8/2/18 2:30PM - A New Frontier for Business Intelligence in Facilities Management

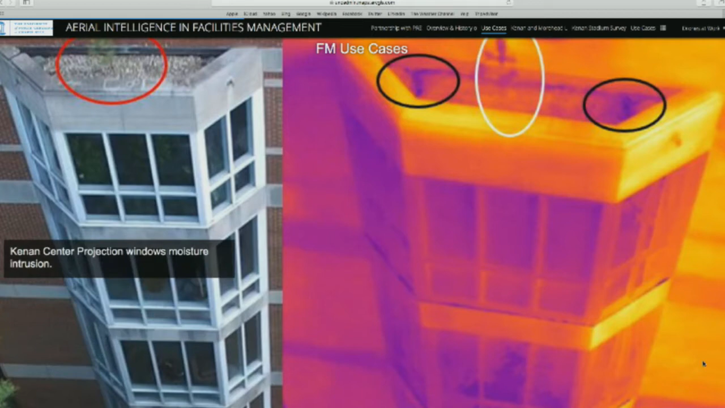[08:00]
So we actually deployed a drone and we discovered that there was a Christmas tree was growing on top of this roof, as you can see. And that tree actually,
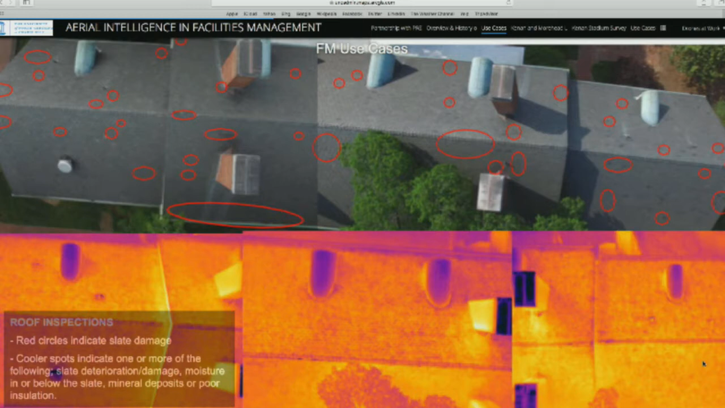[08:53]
and identified all of those areas that had broken slates and damaged areas that we needed to repair. So this information then turned into our facilities planning department to further cost estimating and analysis. So now that's becoming a project. So in some cases we are actually replacing the entire roof
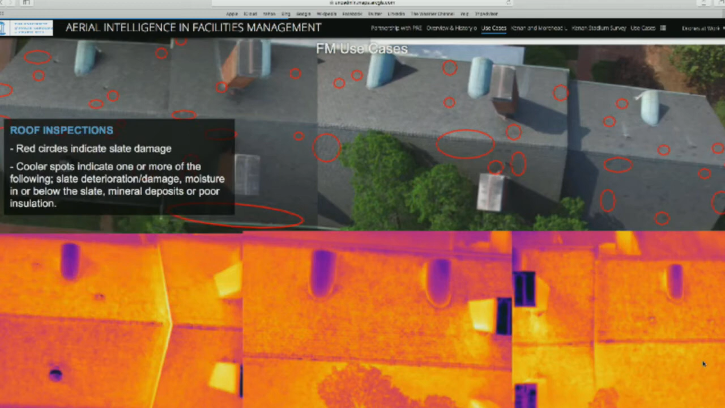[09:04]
because of the age and current conditions. I want to articulate that this is our Keenan and Moorhead chemistry lab.
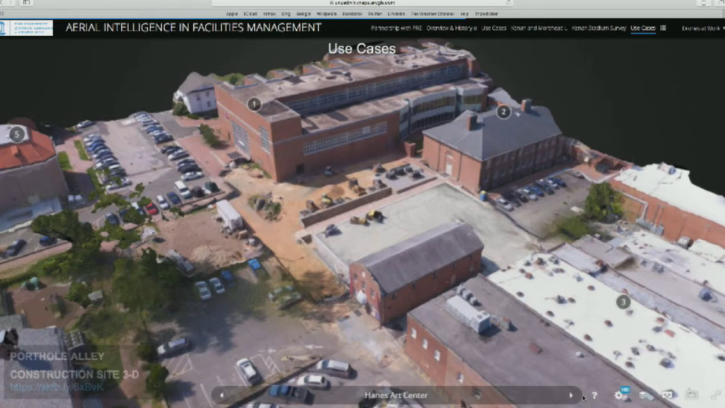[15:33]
So this is a great way of doing some site 3D. And I'm going to show you in one of them in the next couple of slides. This is, again, an aerial imagery of the same area that can actually be geo-referenced and brought into our GIS system.
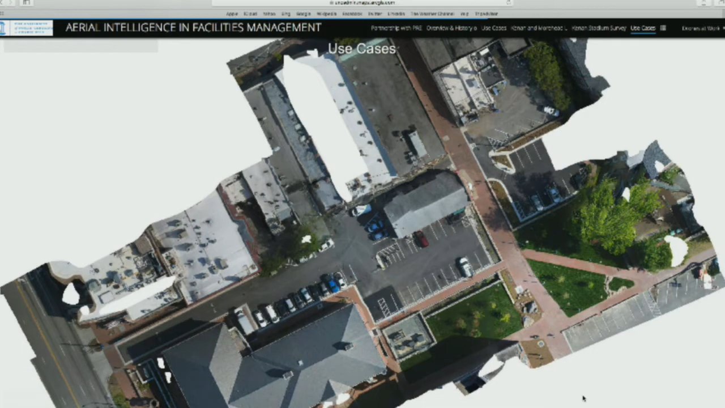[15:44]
So we can go ahead and fill that area with the newly renovated area.
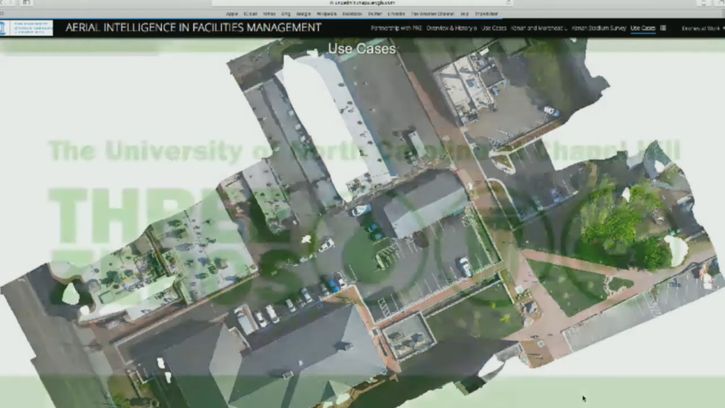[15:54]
Okay. Catherine, you want to talk about this? Oh, right. So this was another use for drone video was to communicate,
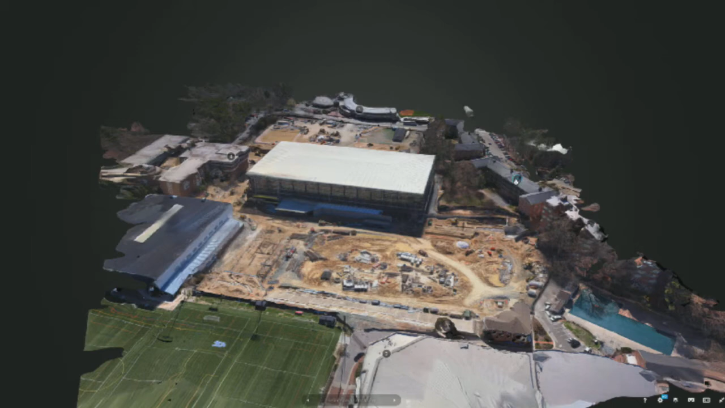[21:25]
And then you can actually look at the,
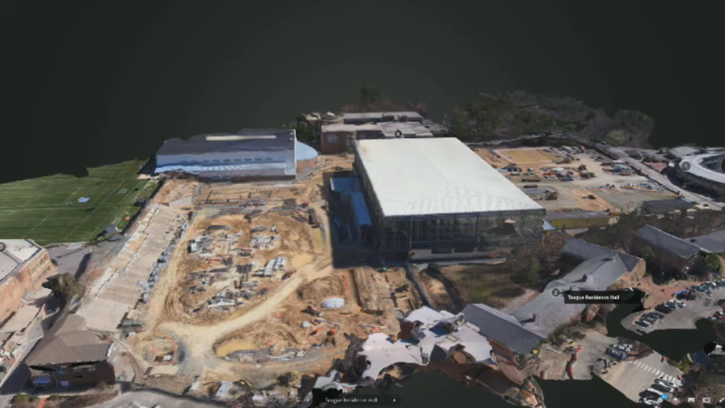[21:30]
it will create a 3D view of this.
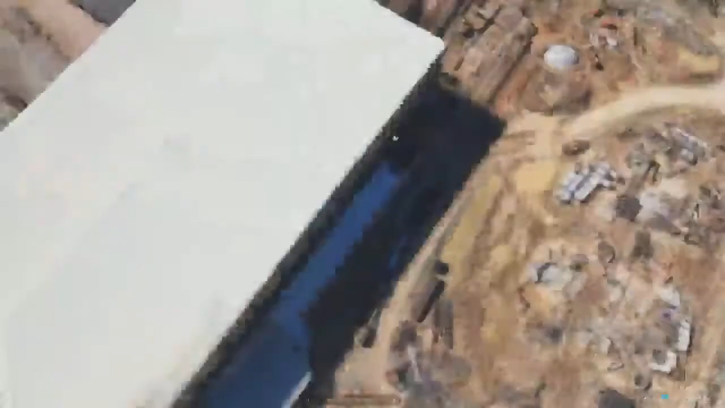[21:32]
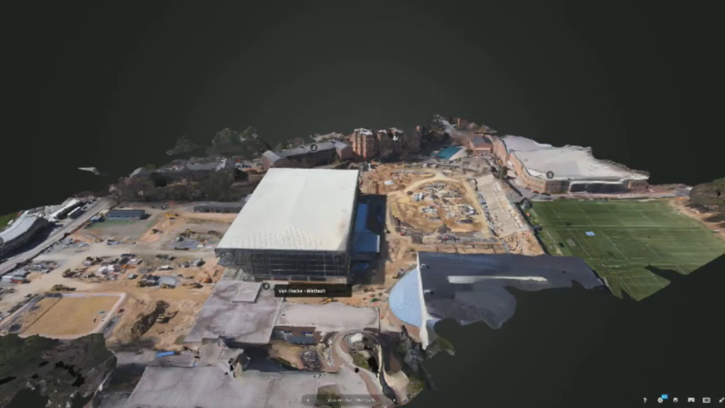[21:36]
So you can sort of, and a lot of the resolution and the richness of this depends obviously a lot on how much video you capture. So this is just shows the, basically the indoor practice facility. And in front of that is going to be the lacrosse and soccer stadium in the future, hopefully by the end of this fall.
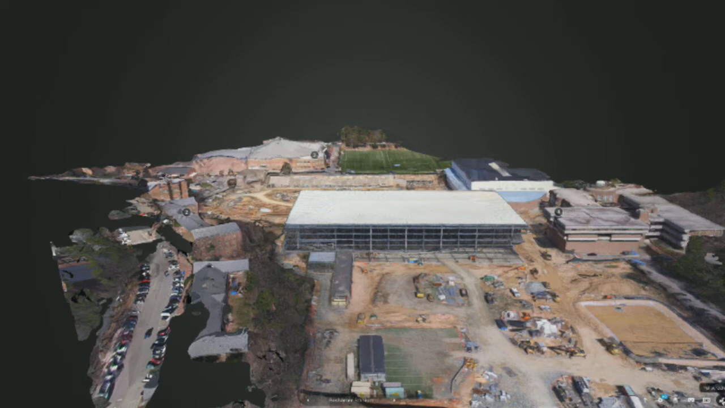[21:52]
Right. And if you have enough images that you've captured, you can bring those images into like Sketchfab and create these 3D models.
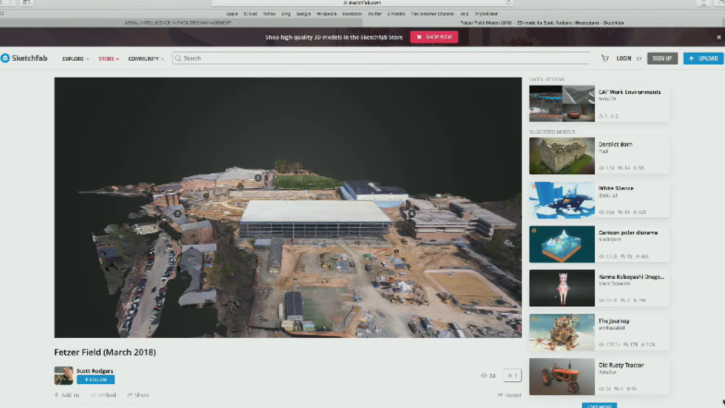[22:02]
And Precision Hawk also provided us with 3D models as well.